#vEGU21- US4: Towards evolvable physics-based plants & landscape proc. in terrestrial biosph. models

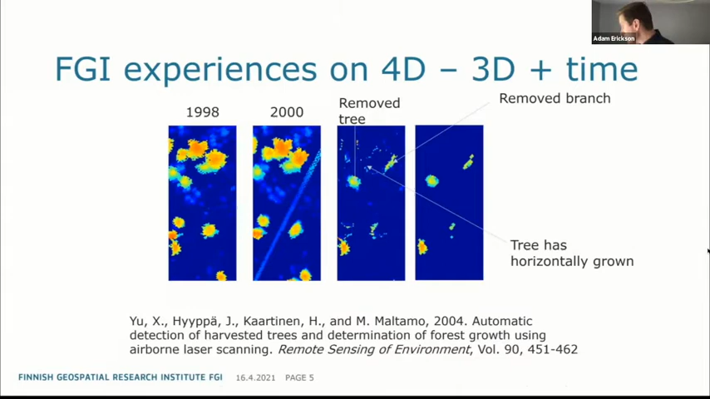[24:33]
comparisons. The ALS-based change detection studies were
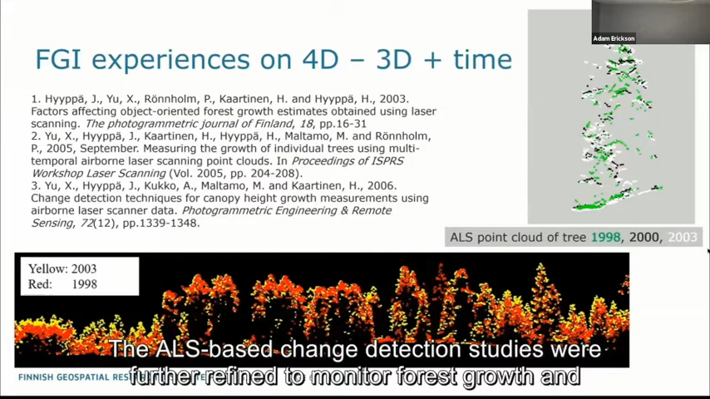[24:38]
further refined to monitor forest growth and to assist growth dynamics. Here, the bottom figure visualizes how the younger vegetation here on left and on the right side of the panel present faster growth over the five-year period than the older trees here in the middle.
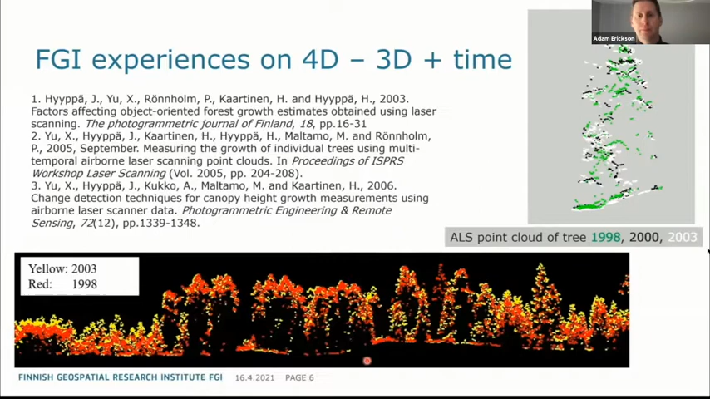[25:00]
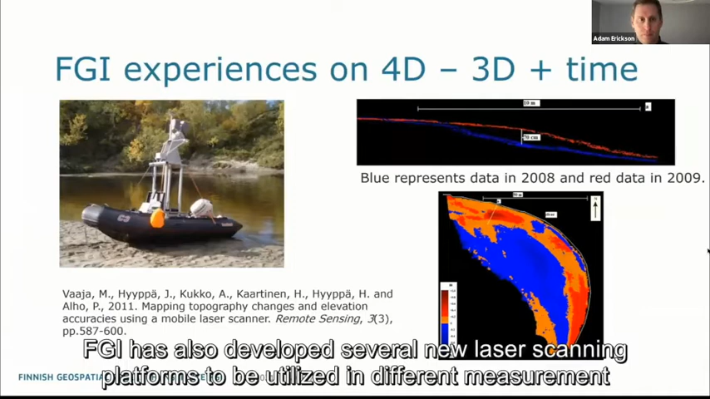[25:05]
FGI has also developed several new laser scanning platforms to be utilized in different measurement contexts.
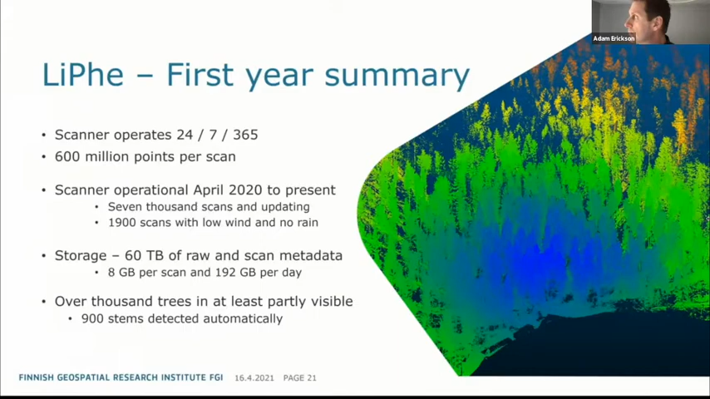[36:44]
Our time series consists now of 7000 scans and their number is incrementing every day.
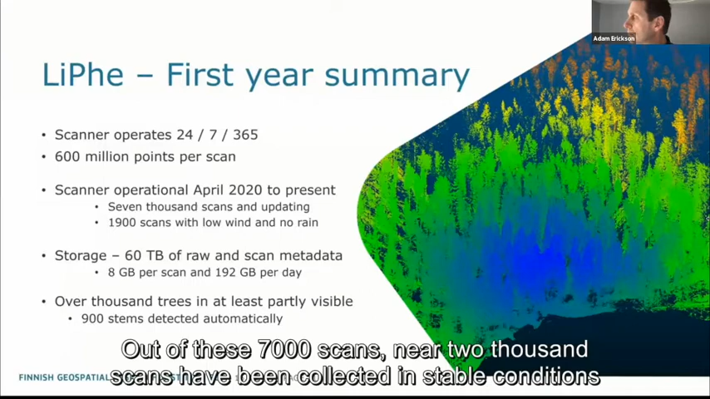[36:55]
Out of these 7000 scans, your 2000 scans have been collected in stable conditions, meaning there has been low wind and no precipitation.
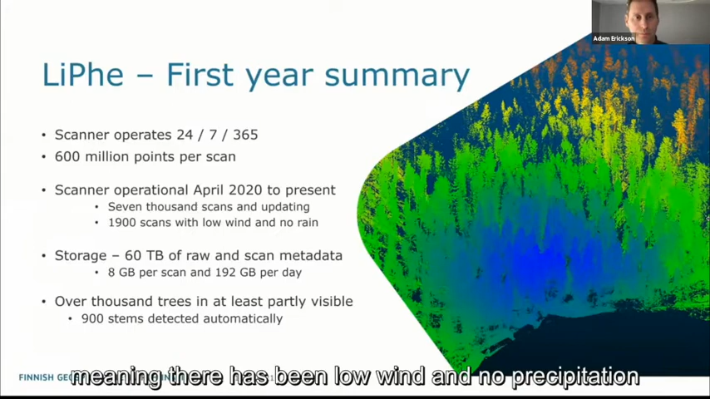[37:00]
Overall, the collected data set is now about 60 terabytes in size and it
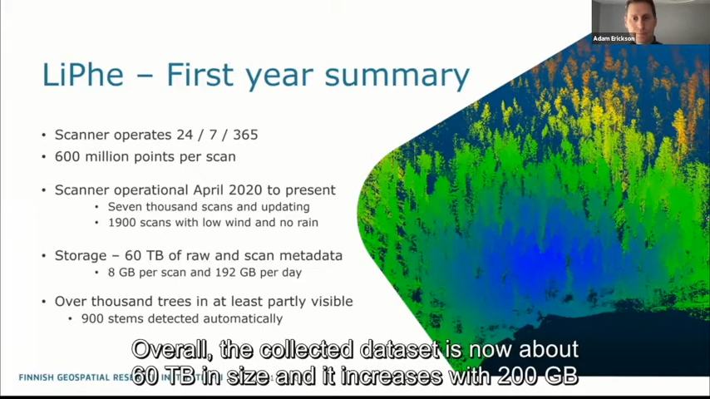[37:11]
increases with 200 gigabytes of new data per day. The scanner sees over 1000 trees at least partially within a 200 meter radius from the scanner. From these trees, we have been able to detect automatically over 900 tree stems near the scanner unit.